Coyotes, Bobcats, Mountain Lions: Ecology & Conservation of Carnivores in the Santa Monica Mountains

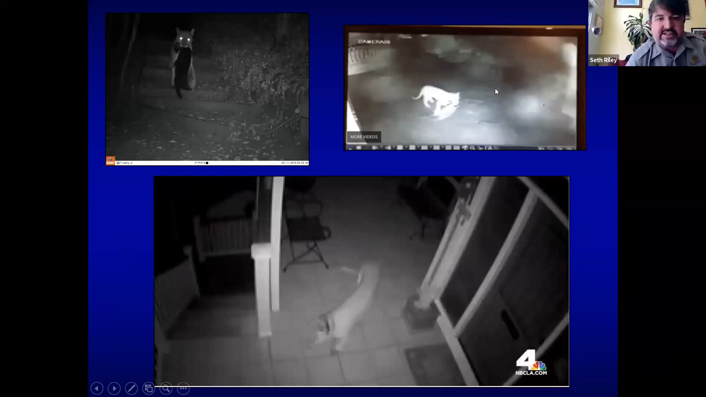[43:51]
And this is a raccoon here. And there's a picture that somebody got a P 41 on their on their patio there. So what about connectivity with mountain lions? That's really a critical thing, especially with mountain lions.
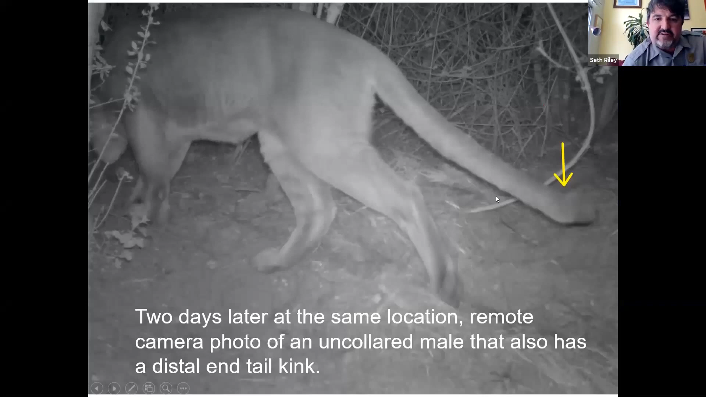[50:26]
And then we've actually seen a male over in the eastern Santa Monica is in the area where where tree people is centered that also had this tail kink. And so it's something something that we're concerned about.
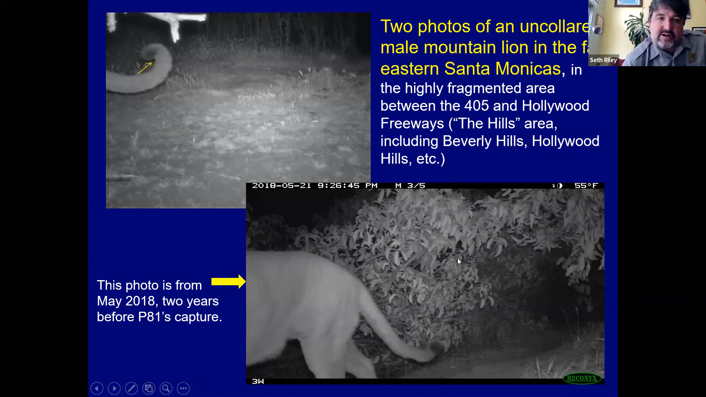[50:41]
So what are we doing about that we're actually working on making a crossing a very ambitious,